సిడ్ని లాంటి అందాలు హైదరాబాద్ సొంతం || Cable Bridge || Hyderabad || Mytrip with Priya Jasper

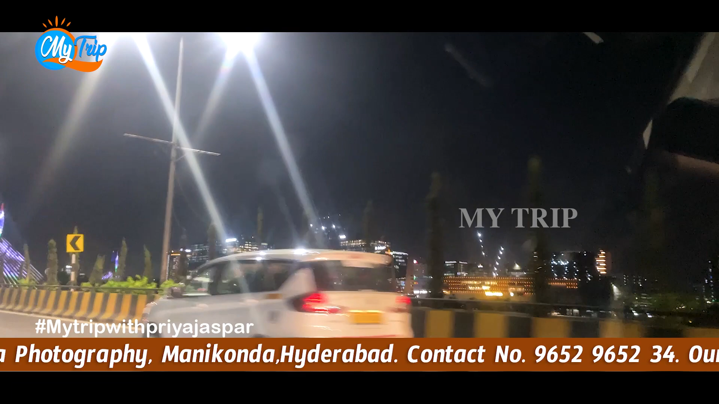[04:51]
చూడ్డానికి ఎగ్జాక్ట్ గా మనం ఇందాక చెప్పుకున్నట్టు ఇది ఒక అమెరికాలో ఉన్నామా, లేకపోతే లండన్ లో ఉన్నామా,